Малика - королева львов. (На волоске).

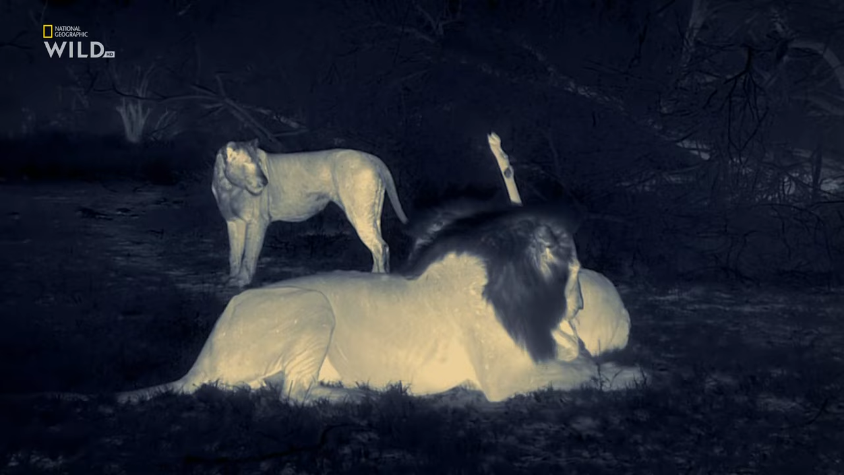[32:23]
— типичные самцы, вкушают плоды женских трудов. В ту ночь они были особенно агрессивны. Это демонстрировало то, до какой степени они ослабли и оголодали. Но я тоже не хотела оставаться без еды.